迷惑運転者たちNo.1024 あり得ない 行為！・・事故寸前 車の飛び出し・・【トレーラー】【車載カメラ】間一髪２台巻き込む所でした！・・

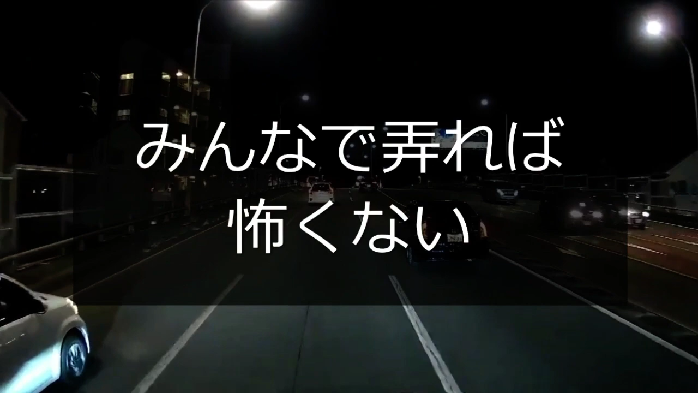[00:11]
あ、どうした？まさかこれ例のものをいじってるんじゃないだろうね。なんか気がするんだよね。
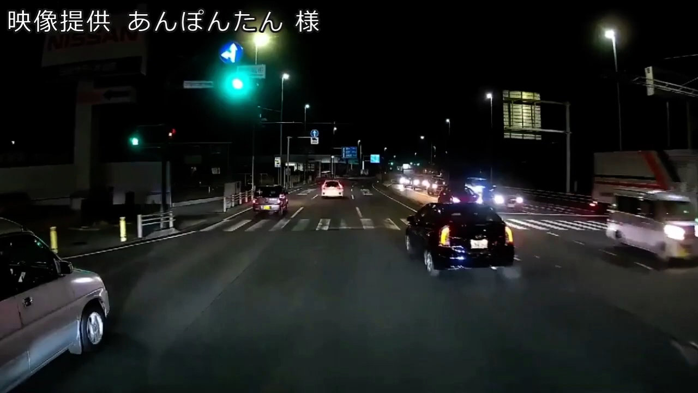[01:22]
走りながらはさすがにやめろよ。おい、お前さんだ、お前さん。